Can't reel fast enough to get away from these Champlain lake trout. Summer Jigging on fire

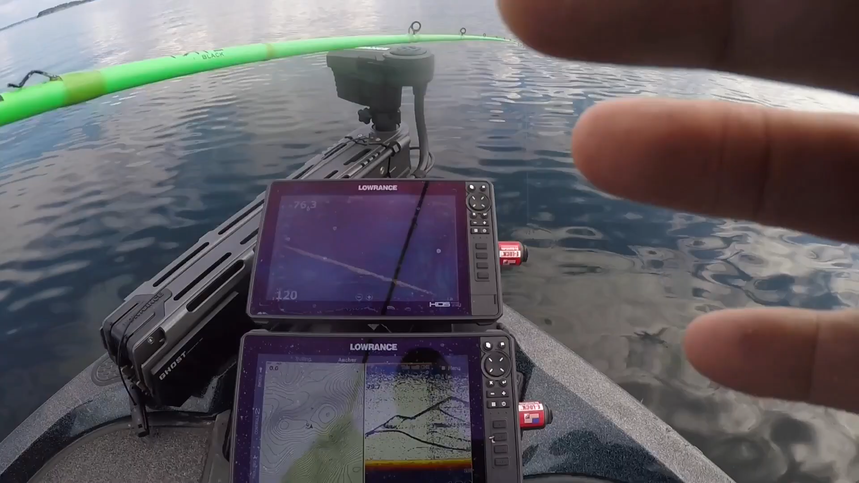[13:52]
You guys can see those chases right there in the fish finder.